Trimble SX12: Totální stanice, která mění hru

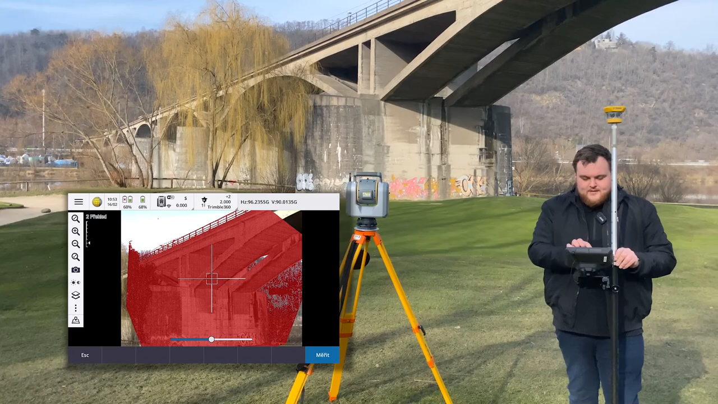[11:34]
že se nám mračna zobrazují i v průkresu s tou kamerou. Můžeme si přepnout do samostatné mapy, kde si můžeme otáčet a koukat na tom mračnobodu.
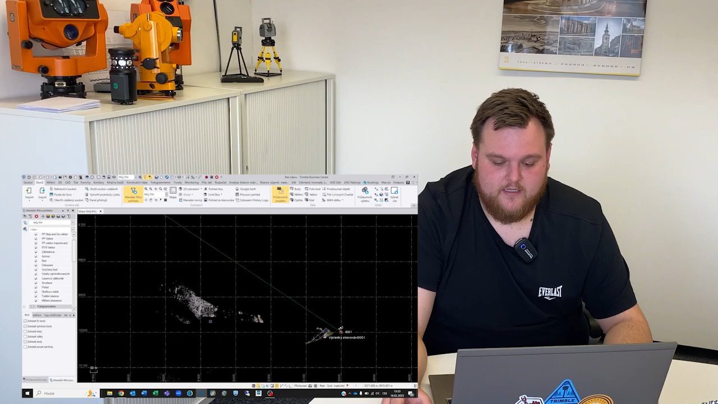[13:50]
čili kde třeba z nějakého důvodu není mračno, například nějaká lesklápkoucha, kde se špatně odráží lajzrový paprsek. Můžeme použít fotografie a průsekovou fotogrametrii. Zde vidíme ve 2D náčrt, jak se měřilo, čili nějaké ty podrobné body, co jsme tam měřili, nějaký ten hodně vzdálený podrobný bod a ve 3D se můžeme podívat
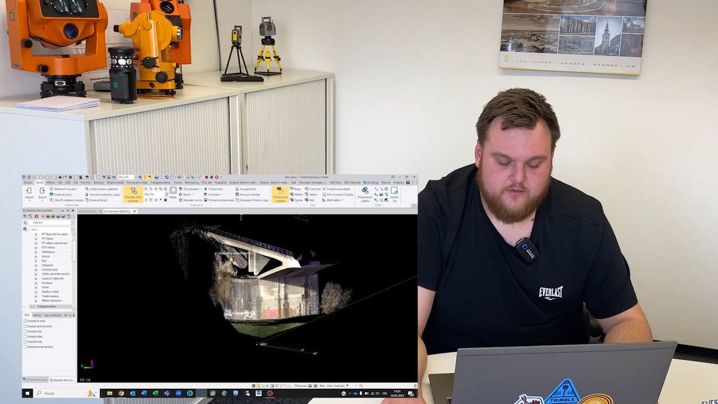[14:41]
Protože tohle jsou pouze ukázková data, zde jsme měli pouze jedno stanovisko, načteme ještě jeden projekt, na kterém si ukážeme, jak to pak vypadá při složitějším projektu. Načtla se nám data ze trošku složitějšího jobu, kde vidíme, že máme víc stanovisek. Můžeme si vypnout skeny. Zde vidíme tu měřickou síť, na kterou jsou navázaná ta mračna bodů, která vidíte, že není potřeba registrovat, protože jsou vlastně pospojovaná už díky tomu měření v geodetické sítě.
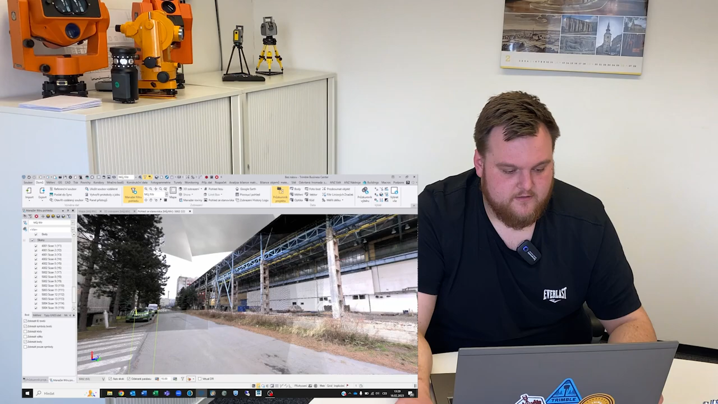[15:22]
Vlastně zde teďka v tuhle chvíli vidíme panoramatickou fotku, která je překrytá tím mračném bodů. Pokud chceme pracovat čistě na tom mračném bodů, můžeme vypnout položku fotogrametrie a nyní je to čistě mračném bodů, nad kterým můžeme dále pracovat. Můžeme si například změnit intenzitu odrazivosti, kde pak vidíme,
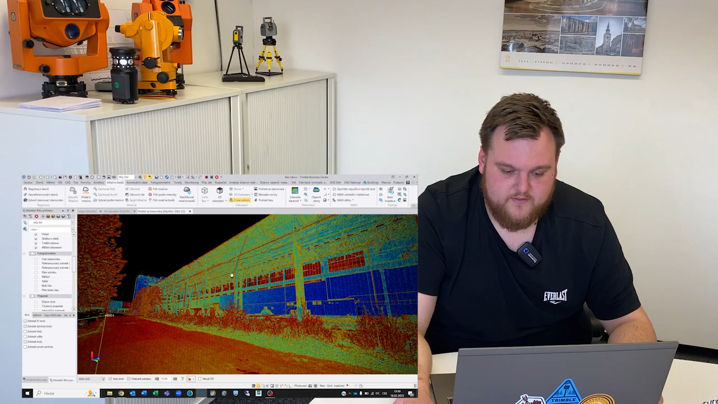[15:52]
že máme lépe vysvíceny barvy a nemusíme hledat jednotlivé materiály na té reálné barvě. O více v programu Trimble Business Centru vám řekneme v nějakém dalším videu nebo se můžete podívat na některé starší. Já vám pro dnešek děkuji za pozornost a budu se těšit příště u dalšího videa.